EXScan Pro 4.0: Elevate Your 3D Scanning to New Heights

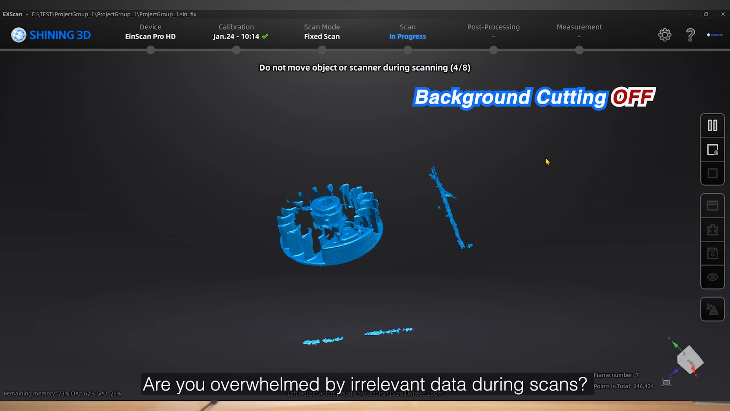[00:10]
Meet the IonScan Pro HD and the IonScan Pro 2X 2020 scanners.
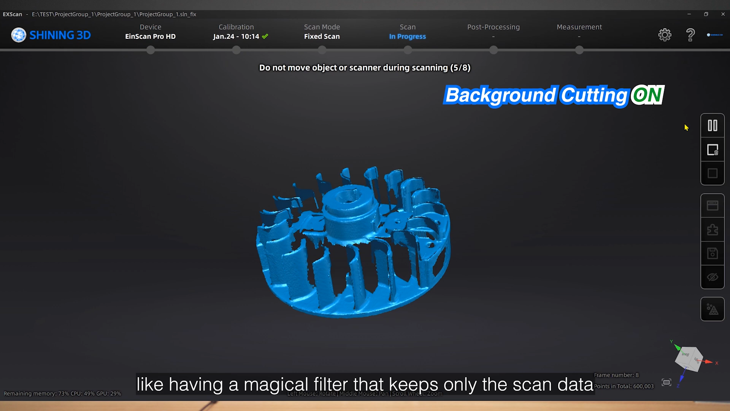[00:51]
filter that keeps only the scan data you actually want.
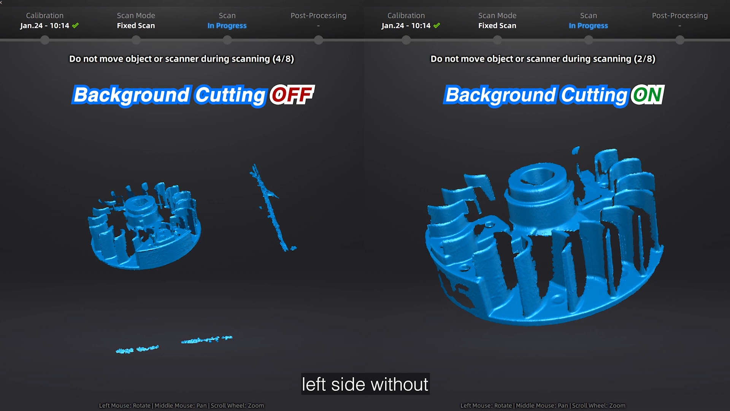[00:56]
So left side without, right side with background cutting see the instant clarity.
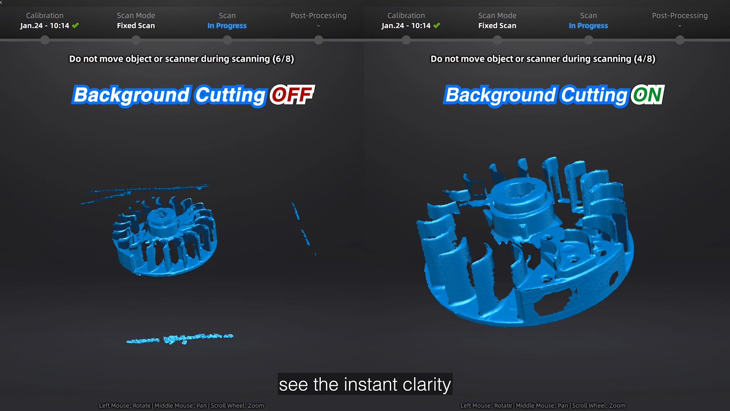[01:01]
With this efficient tool we believe that you can handle your data with greater ease.
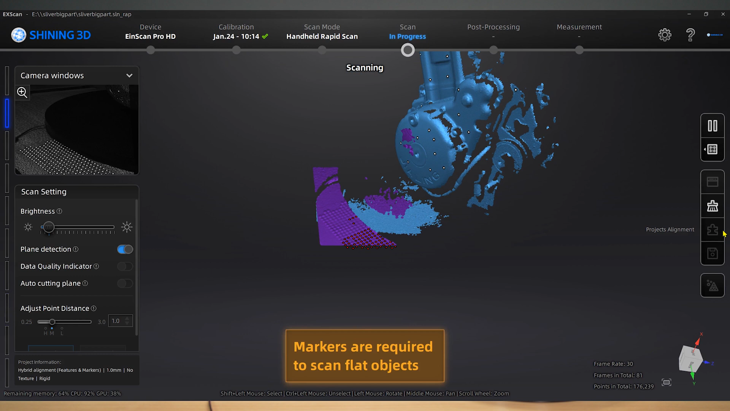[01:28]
Oh no, oops, a misalignment happened. What should I do? Don't stress.
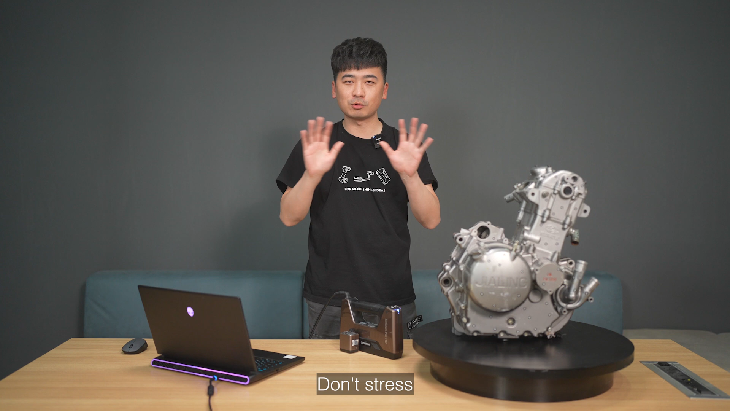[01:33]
Enter our latest software XScan Pro 4.0.
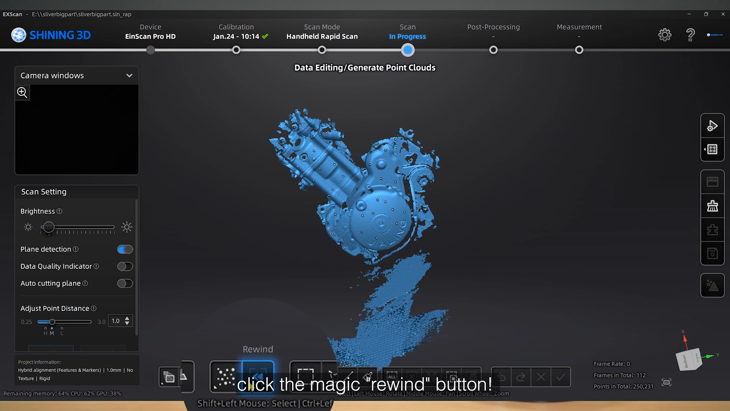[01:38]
Click the magic rewind button.
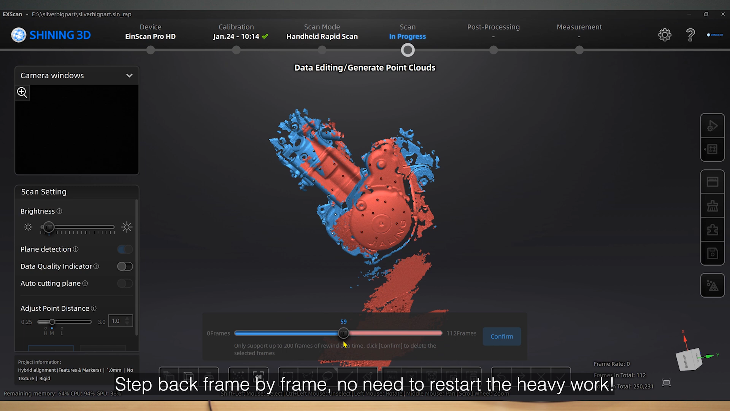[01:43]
Step back frame by frame and no need to restart the heavy work. Is that magical?
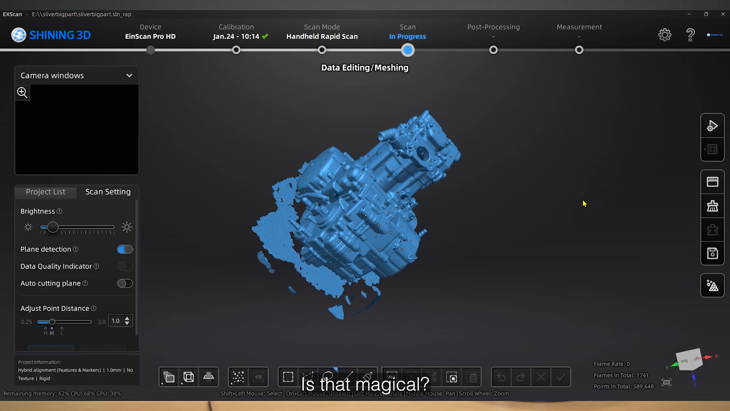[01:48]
Moreover, if there are undesirable data, whether it's point clouds or markers, you can edit them all.
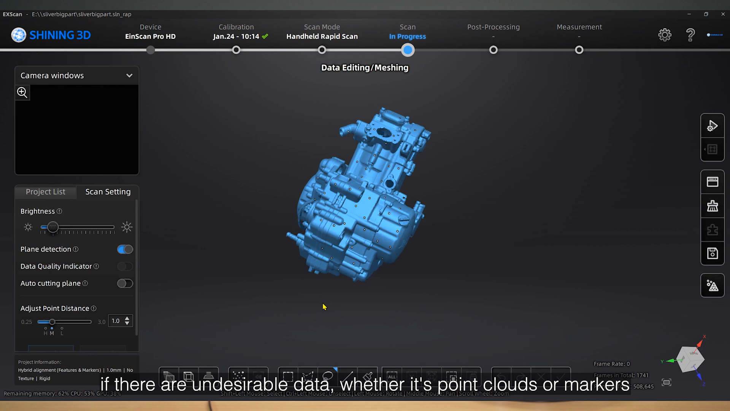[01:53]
It's very flexible and it's just incredibly user-friendly.
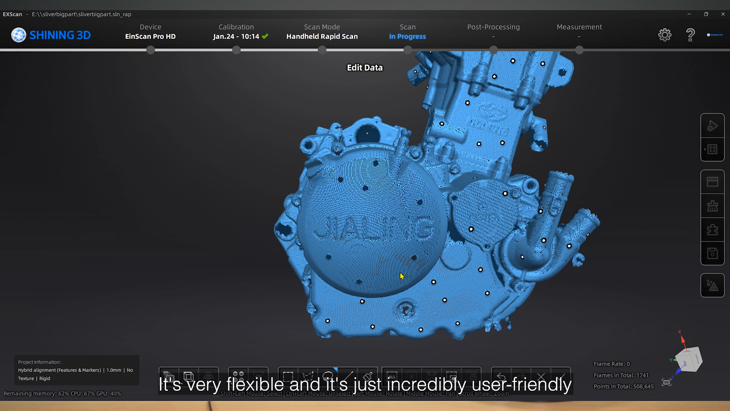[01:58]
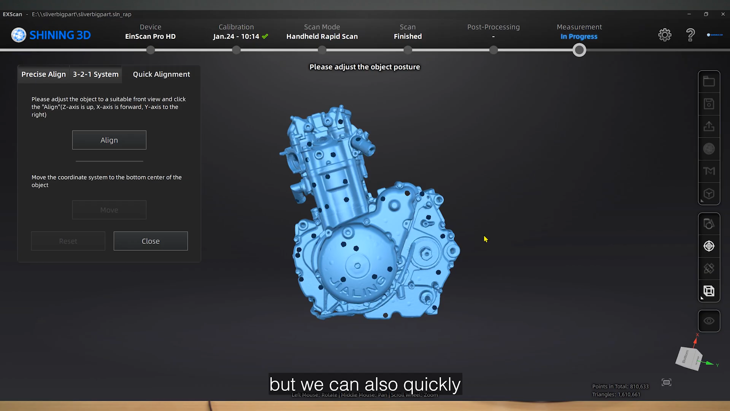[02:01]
Not only that, but we can also quickly align the data to the world coordinates.
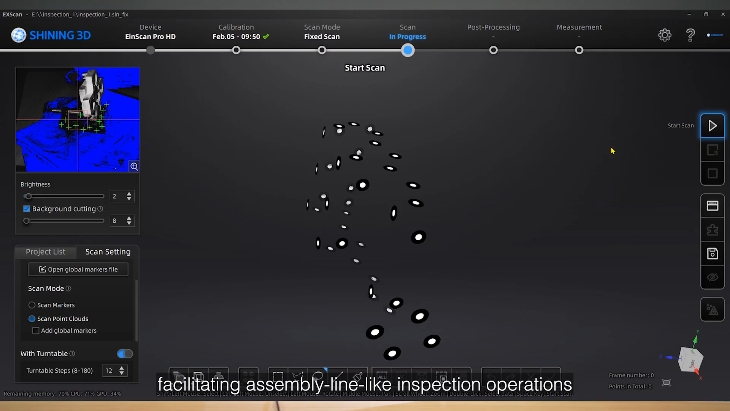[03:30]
Felicitating assembling line-like inspection operations is much easier than ever.
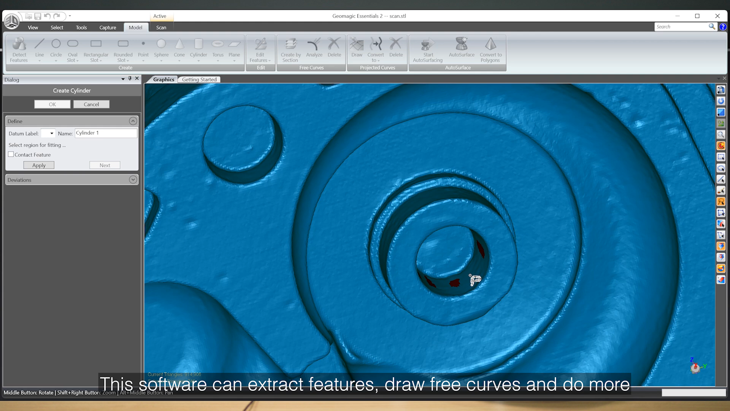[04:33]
Also, this software can extract features, draw free curves, and do more.
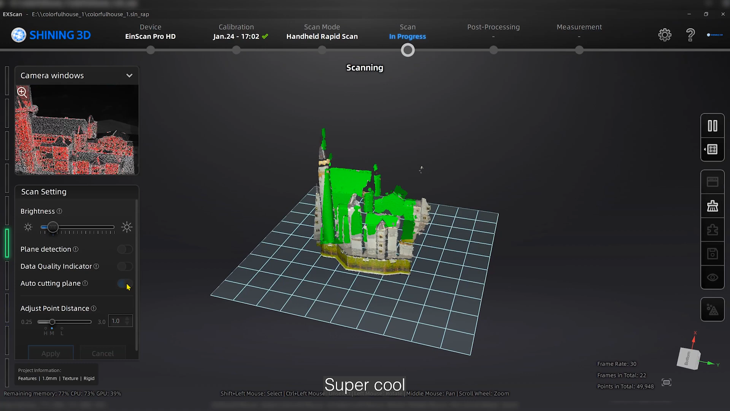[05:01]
Super cool, right? This function is super useful when you need data during handheld scan.
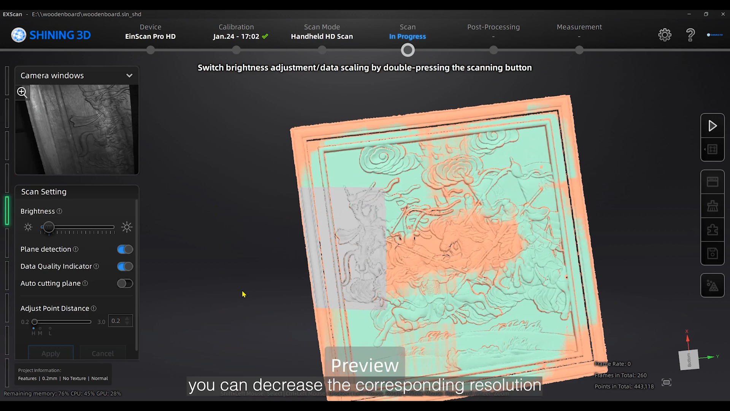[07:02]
you can decrease the corresponding resolution and get seamlessly point cloud generation and mesh experience.